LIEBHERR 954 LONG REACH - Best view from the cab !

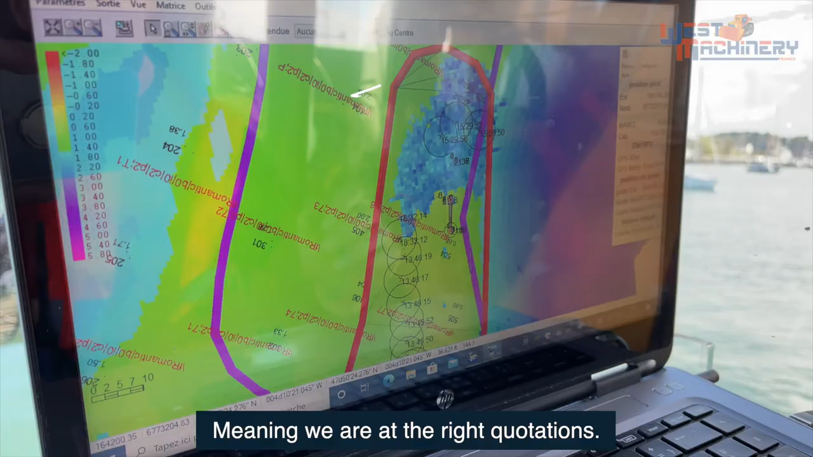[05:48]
What's in blue, what's in the green, the good cotes marine, the demand for the client.